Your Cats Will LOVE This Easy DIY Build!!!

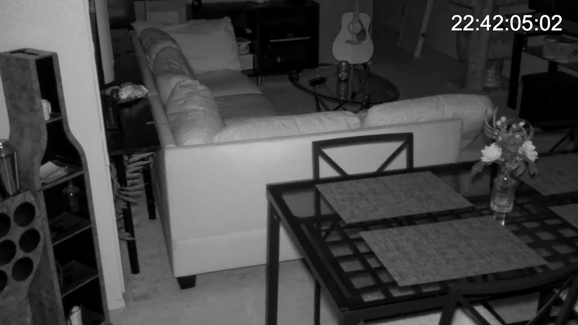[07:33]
Well, it was clear it was going to take some time for the kitties to get used to it, so I decided to set up my infrared camera overnight to see if they behaved any differently towards it. Little Jet was the first to begin an investigation. He stared at it for a while and finally decided to walk through, but then something startled him and he backed out and ran away.
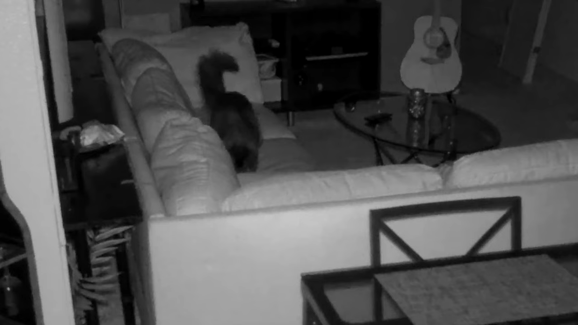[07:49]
At around 11.15, he opted for a catnap on the couch until Ollie showed up at 1 in the morning. He wandered in and stopped about halfway through. This ultimately made Little Jet very nervous. So he left. At 1.30, Little Jet began his investigation of the tabletop, sniffing out the entire length of it. Ollie followed suit a couple hours later, followed by the usual 5 a.m. chase scene. So yeah, at first, I don't think they really knew what to make of it. And if I'm being honest, neither did I.